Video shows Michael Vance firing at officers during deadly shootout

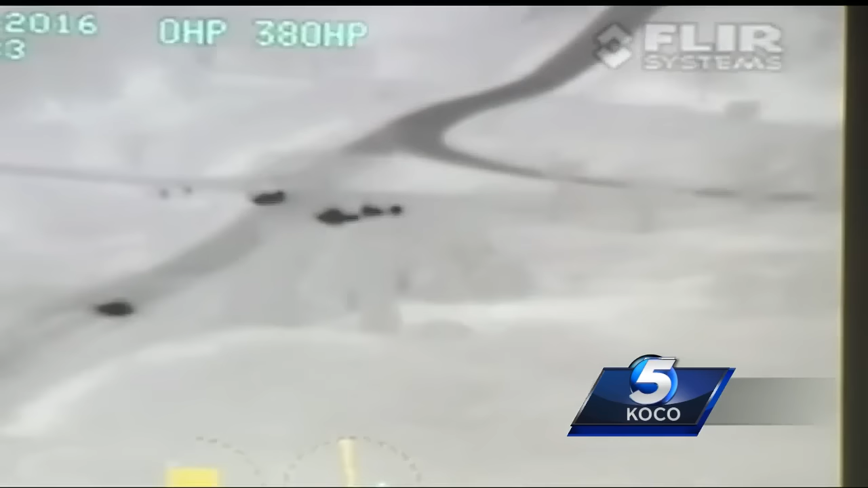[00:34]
So that's Vance driving right through an Oklahoma Highway Patrol roadblock.
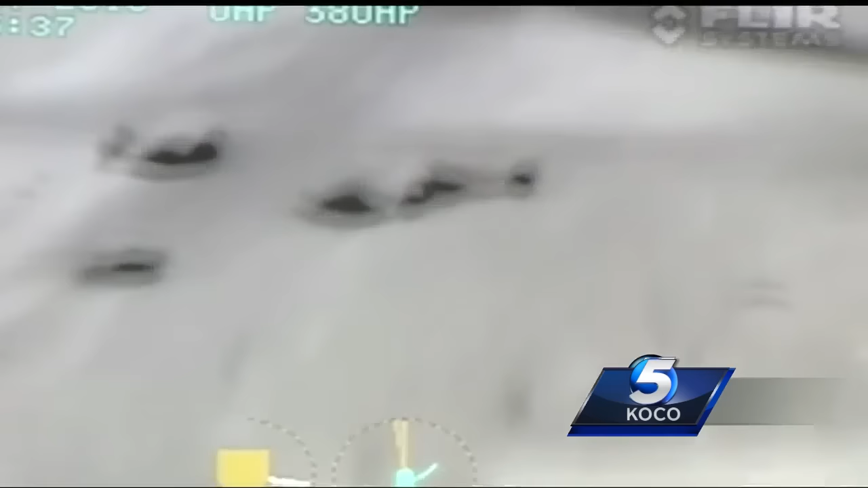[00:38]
In just minutes, hundreds of rounds will be fired by both Vance and troopers.
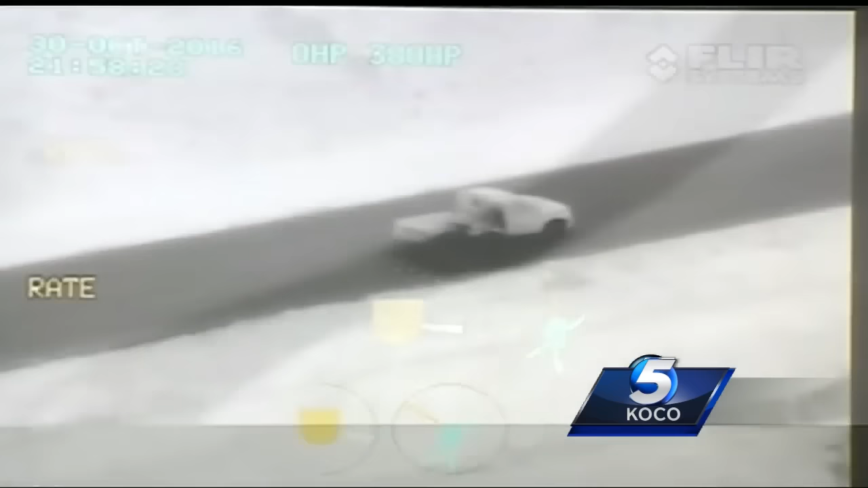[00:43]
You can see the rounds bouncing off of the car. The speeding rampage continues for several miles until Vance's truck stops. When he exited the vehicle, he was using the vehicle as covering concealment.
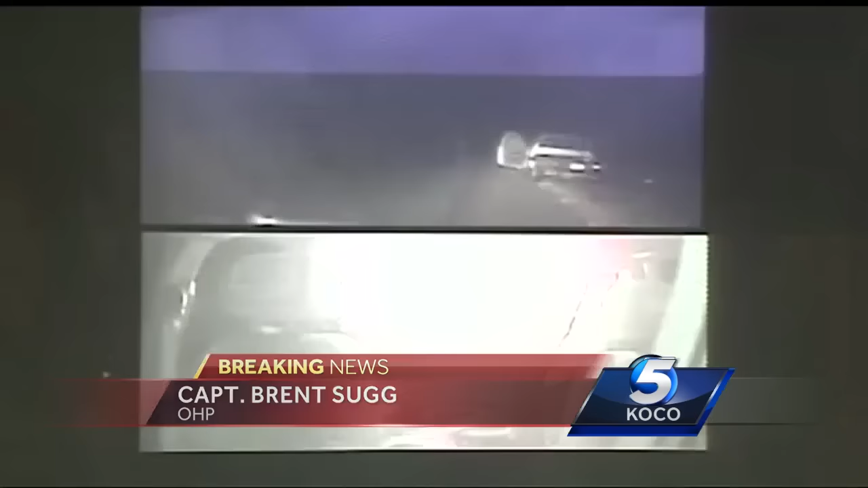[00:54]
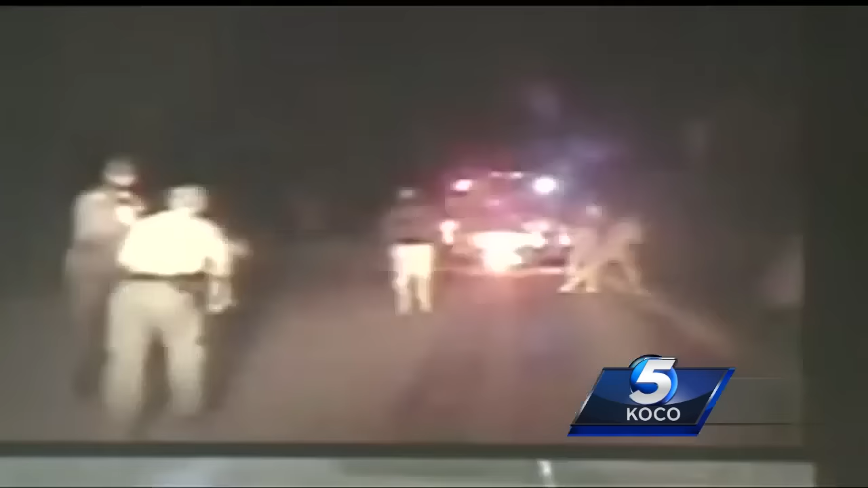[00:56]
Backup troopers arrive. A total of five against Vance, who's using his truck as a shield.
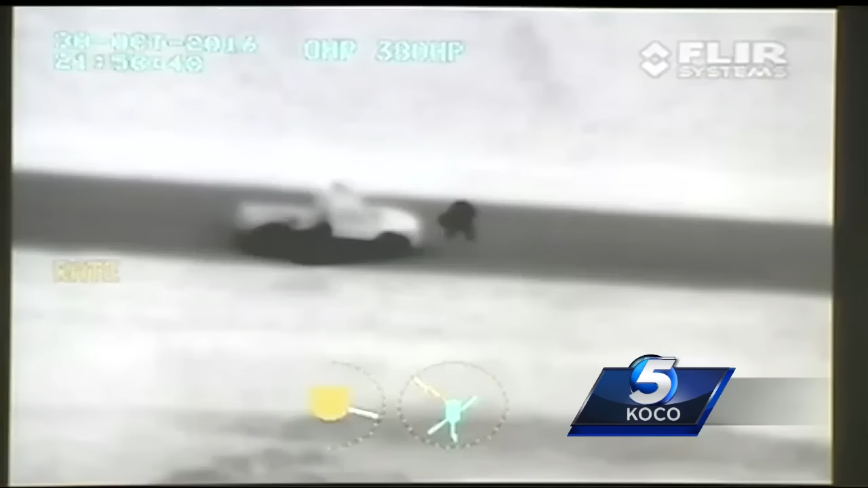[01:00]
Vance's weapon was an AK-47.